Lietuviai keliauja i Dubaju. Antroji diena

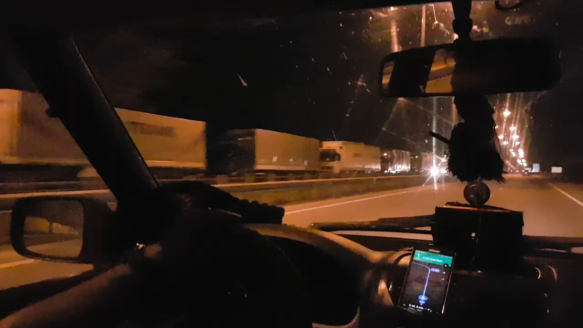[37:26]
Minam gal iš čia. Čia furas kaip iš Turkijos. Ta navigacija tą rodo, Kristė? Taip. Rodo?